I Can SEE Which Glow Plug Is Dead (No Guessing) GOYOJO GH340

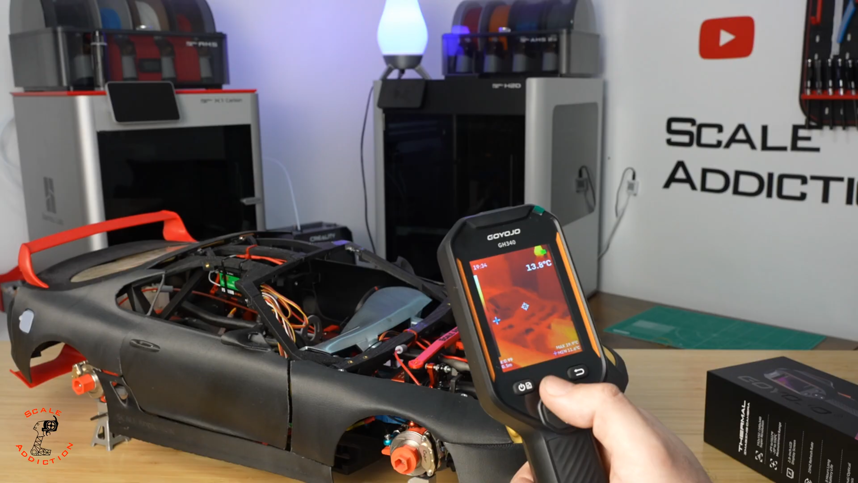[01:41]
On screen: spot 13.8°C
so many modes to choose from them but one I really like and it's infusion and you will choose red iron with this one when you press it it will show you exactly the temperature so right now we don't have any temperature on it it's like room temperature and if I show my hands like exactly showing the temperature but yeah
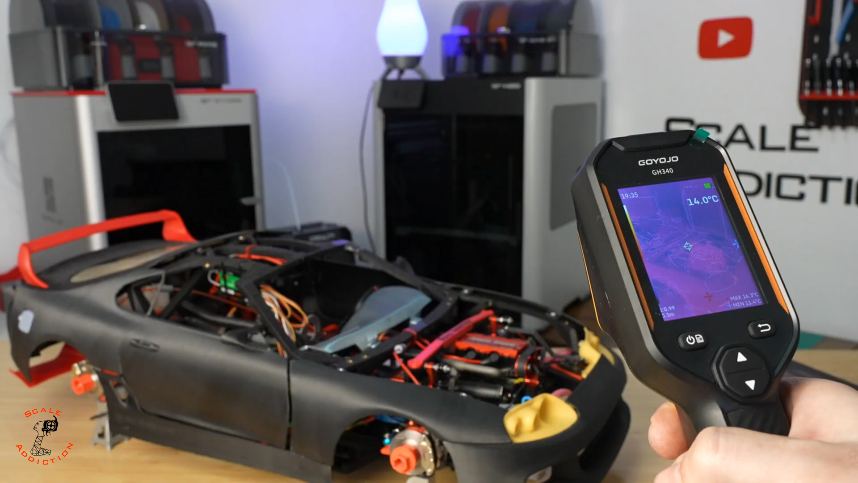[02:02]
On screen: spot 14.0°C
now I'm going to turn it on and see which glow plug is not working all right I'm going to use it right
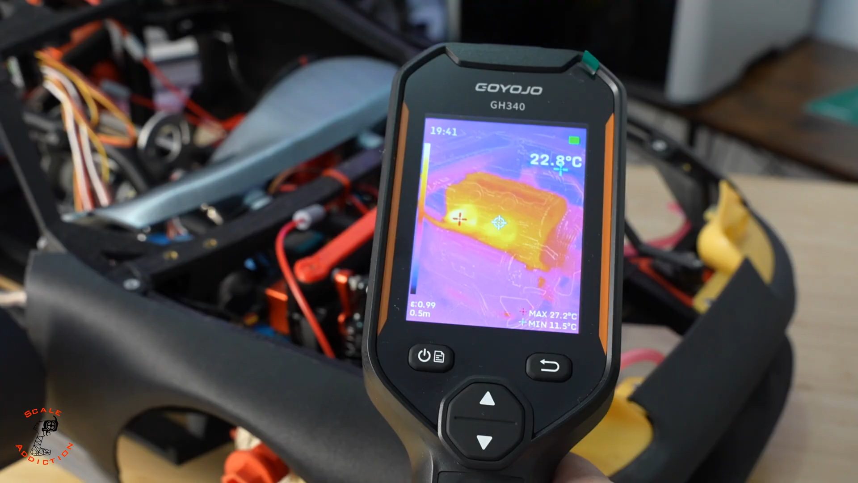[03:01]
On screen: spot 22.8°C, max 27.2°C, min 11.5°C
the camera showed right away okay of the camera I saw something really cool and I wanted to show you now the fender is cold we don't have any temperature over there and if I put
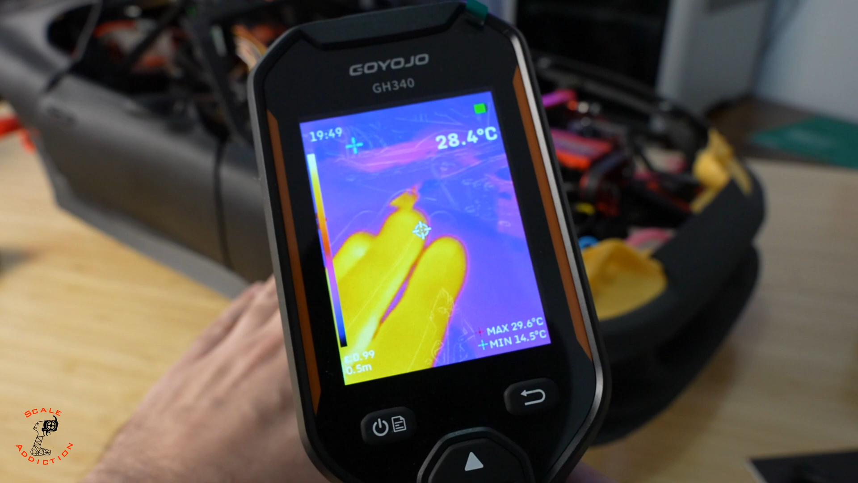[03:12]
On screen: spot 28.4°C, max 29.6°C, min 14.5°C
my hand over there and leave it for a while then remove it now we can see the temperature
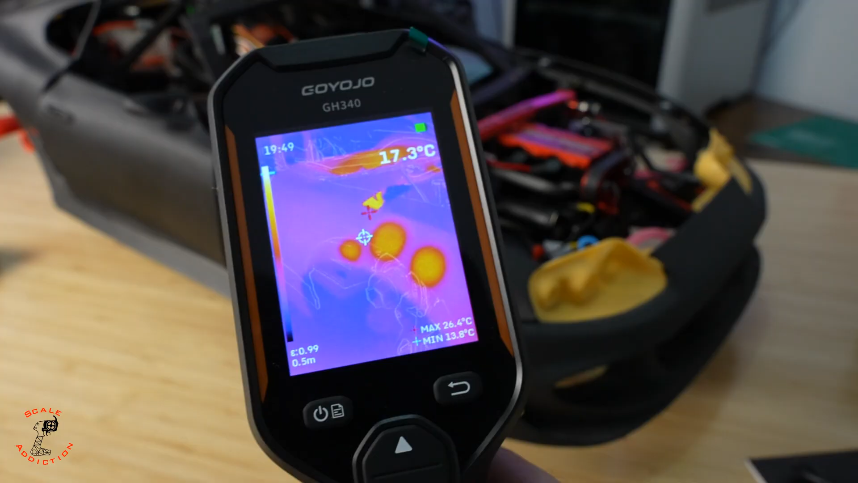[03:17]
On screen: spot 17.3°C, max 26.4°C, min 13.8°C
it was so cool that's why I wanted to share with you it looks like predator movie you have no idea how much time I had to spend to know which one is not
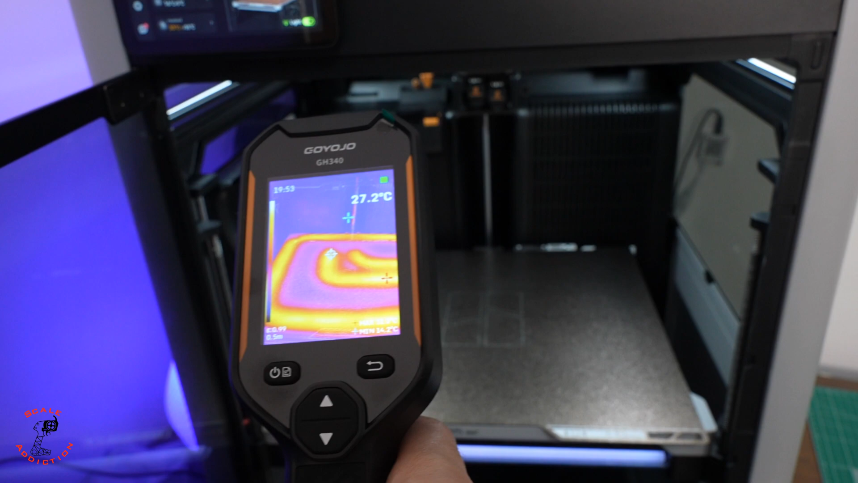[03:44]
On screen: spot 27.2°C
adhesion with the bamboo labs h2d and when I put the temperature on 55 on the bed and check it here now it reached 55 and we can see
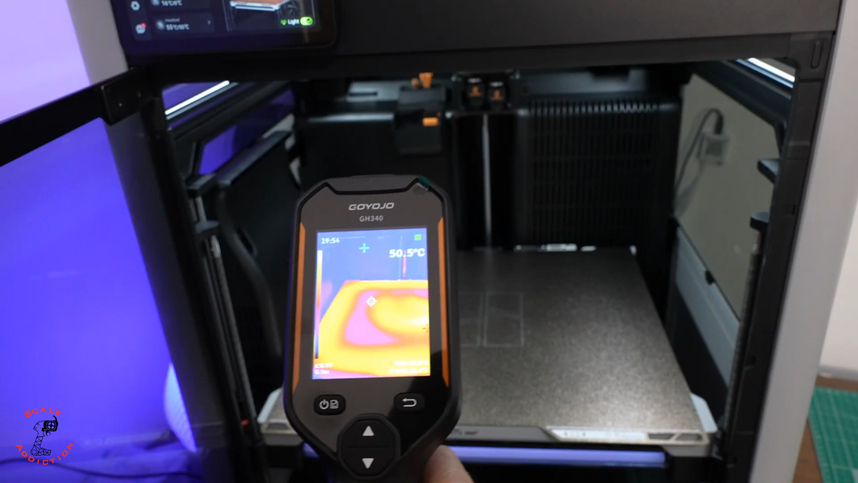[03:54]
On screen: spot 50.5°C
that we have some of the spots are cold here now it's 44 and
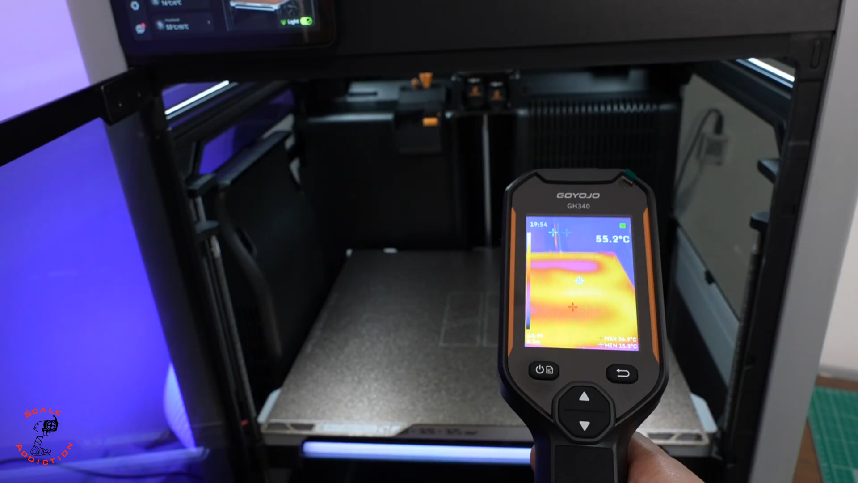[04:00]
On screen: spot 55.2°C
this one is 55 so it's a big difference between them and if you are running the printer right away if you are using ASA specially that filament is sensitive with the temperature change I was very curious why sometimes these prints fails when I put it in some places of the bed and now I can see it but I'm sure when you leave the printer for a while and that bed will be same temperature there will be a bit difference but not that much and now it's rising
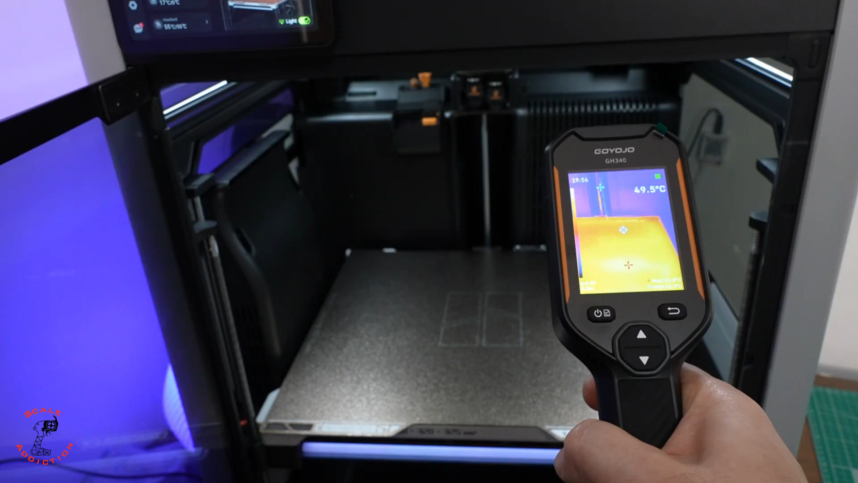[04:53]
On screen: spot 49.5°C
49 and the middle is 52 53 and we have some cold spots like 49 even though it shows here that it reaches 55 now after giving it some time now we can see the temperature difference is way less
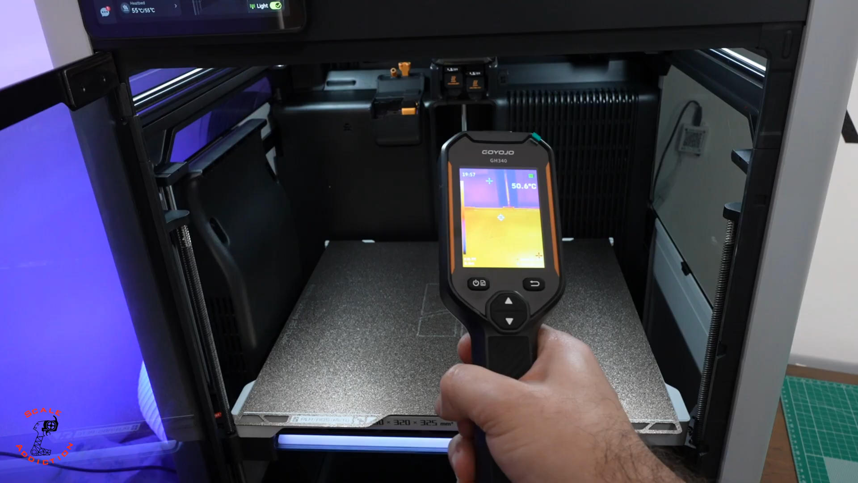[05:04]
now here we have 49 is the lowest and the highest
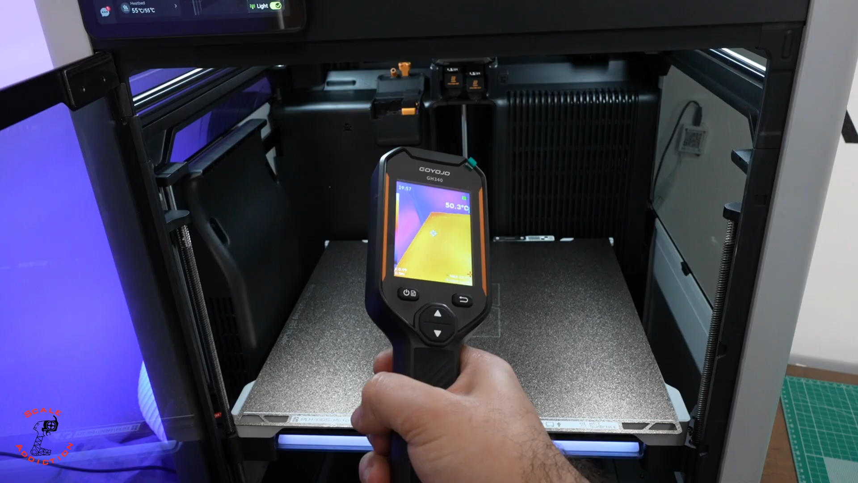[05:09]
we have 50 what about the middle we have 53 usually when I come here and it's cold in the room I increase the temperature three to four degrees
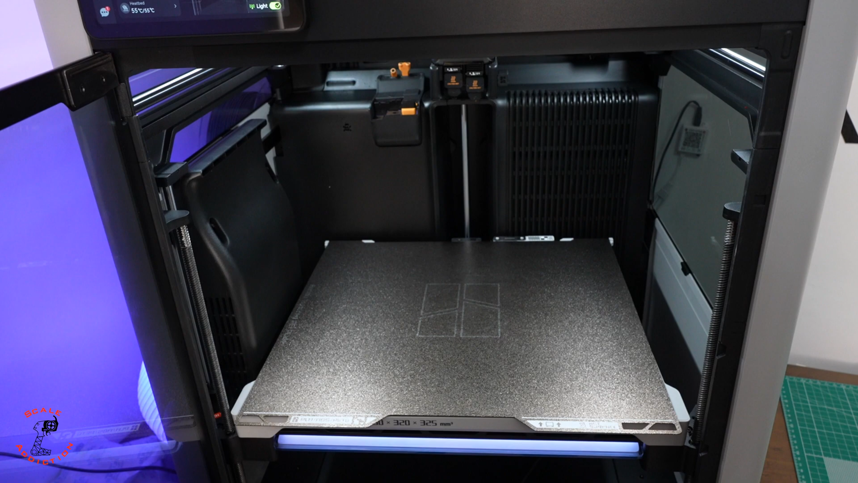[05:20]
celsius on the bed and I don't have any problem with that but it was a good experience to show you why I have that problem and I'm sure you had something like this too and now we're gonna test it on x1c as well all right the printer is on now we're gonna put the bed
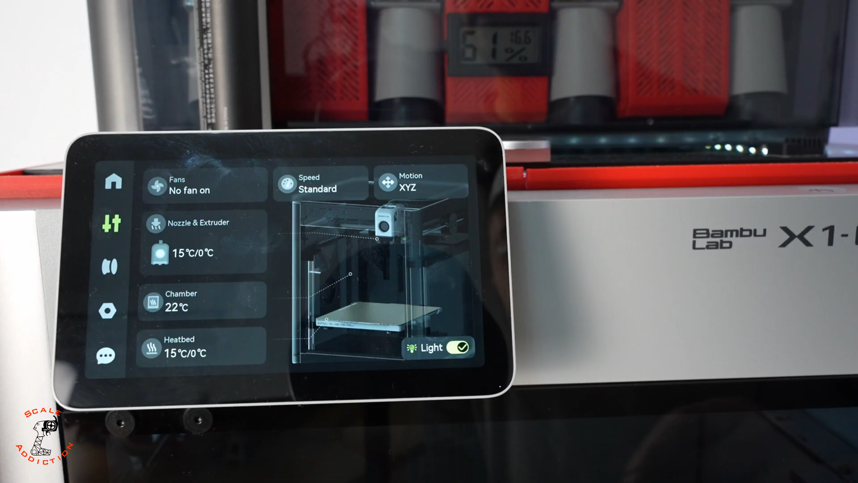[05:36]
temperature on the 55 again we can see it's more uniform even
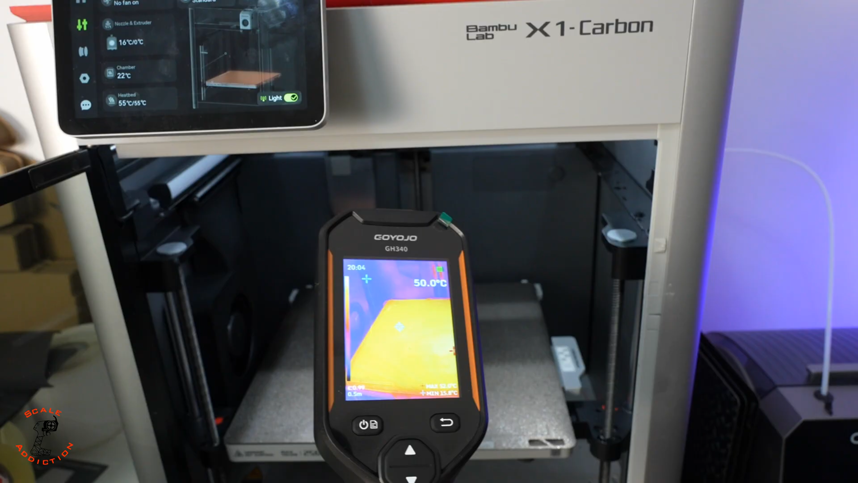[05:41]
On screen: spot 50.0°C
when we turn it on and I only see the difference in the corners but yeah it's really cool to see what is the highest and what is the lowest temperature and where
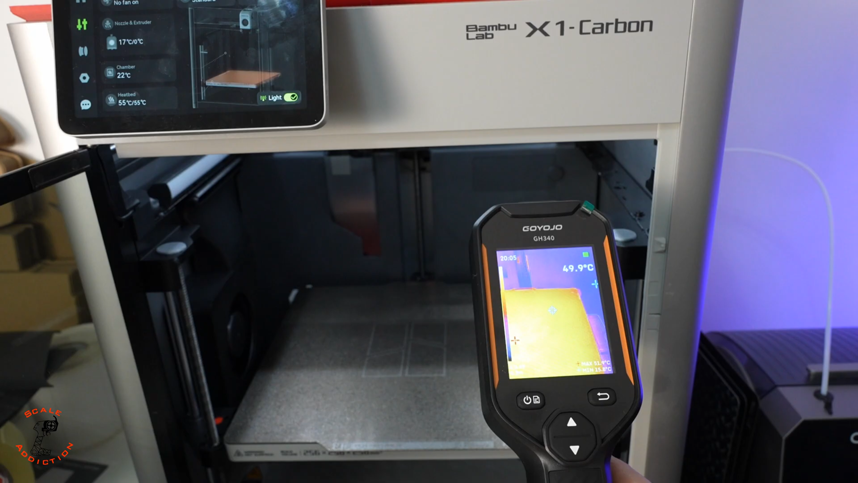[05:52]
On screen: spot 49.9°C
is it exactly it was very interesting to test it out and I still can see the h2d have some temperature even I left it and the x1c cooling down and for those of you who've been asking me for the electrical version file now I'm running a